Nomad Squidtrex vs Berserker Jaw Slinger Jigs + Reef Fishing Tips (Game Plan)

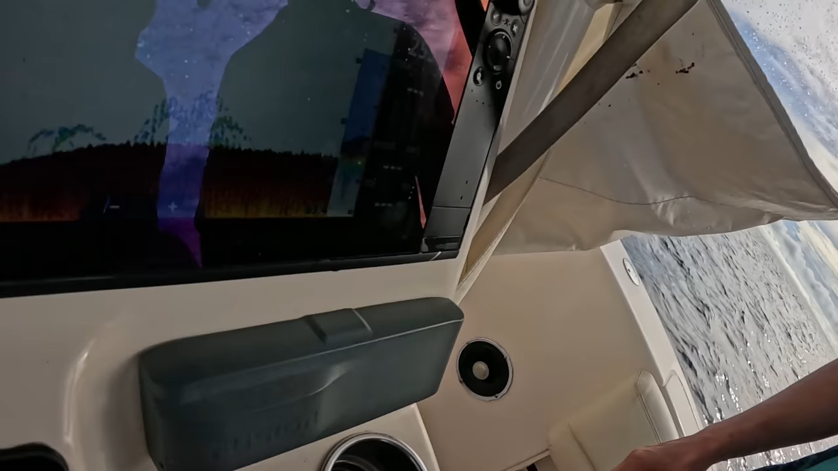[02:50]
You can see in about 58 meters of water,
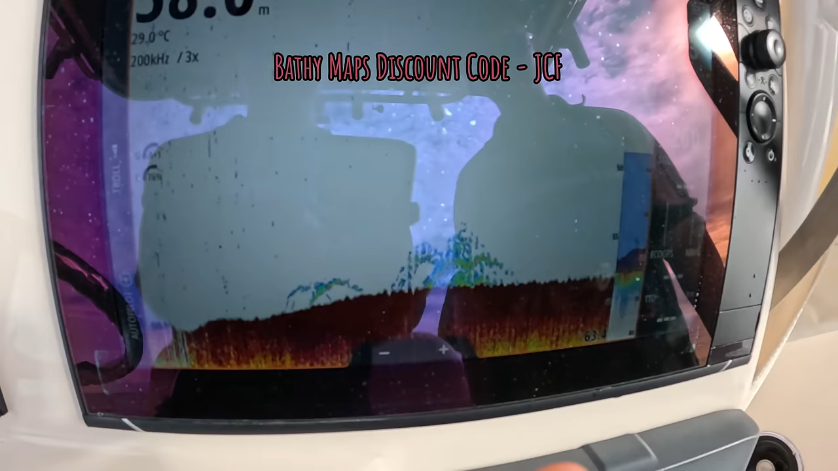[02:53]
On screen: water 29.0°C
and there's some really nice arches down deep, just sitting hugging really tight on the bottom there.
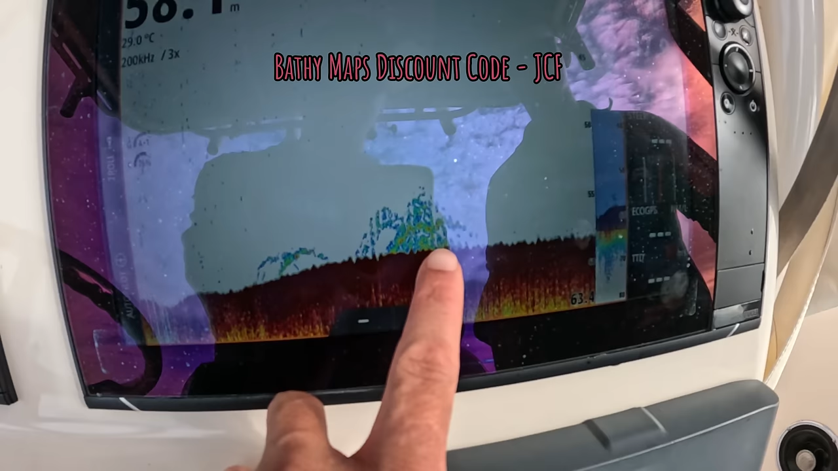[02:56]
On screen: water 29.0°C
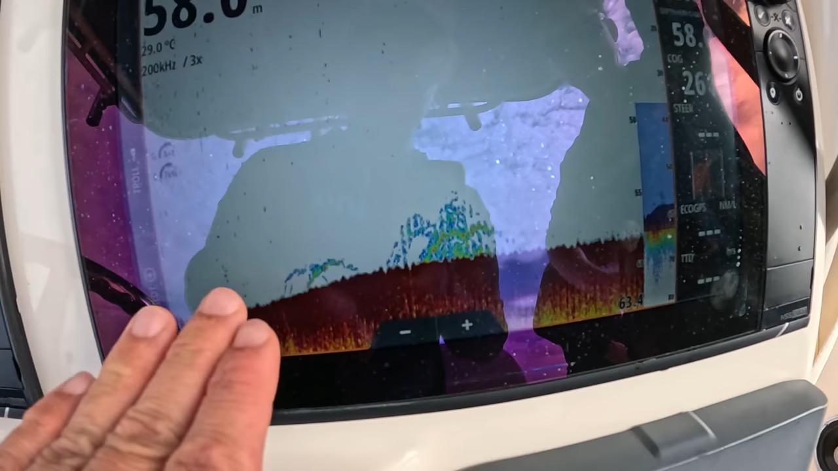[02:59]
On screen: water 29.0°C
So very flat bottom, and Barthy's got us in the area,
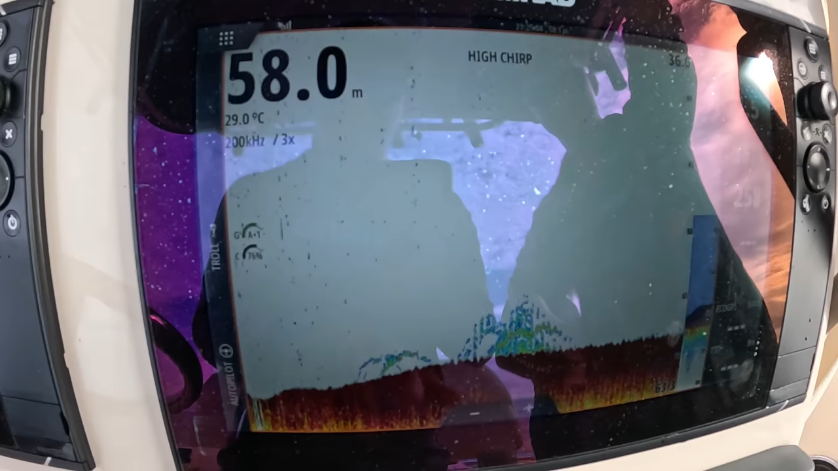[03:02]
On screen: depth 58.0 m, water 29.0°C
and we've just used the transducer to sound around and found a few fish.